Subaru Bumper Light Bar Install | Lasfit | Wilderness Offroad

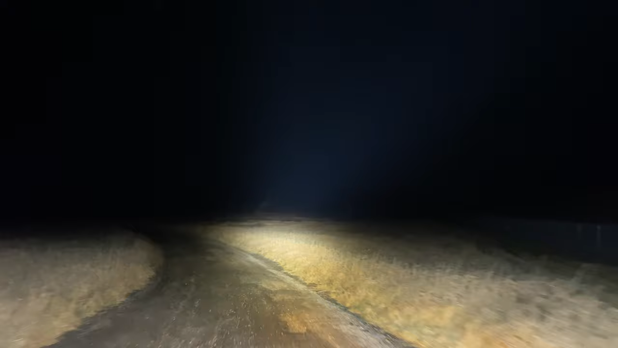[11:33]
amber and ditches to get my regular headlights back on ditches off just amber just amber and regular headlights amber off headlights off big bar